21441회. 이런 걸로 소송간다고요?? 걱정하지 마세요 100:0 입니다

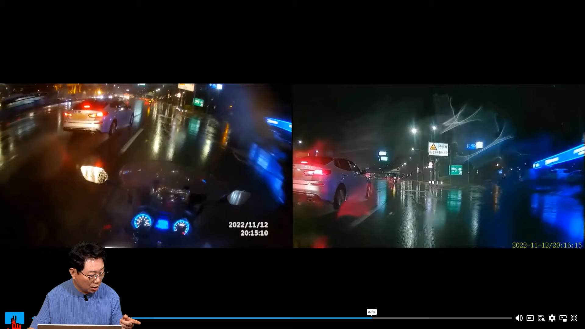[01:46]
택시가 옆에 옆에 이렇게 들으면 어떻게 피해?
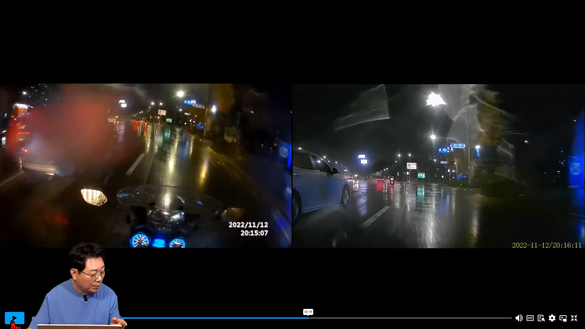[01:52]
나란히 가고 있잖아 나보다 조금 더 앞에 깜빡이도 없고 에이 이걸 90대 10이라고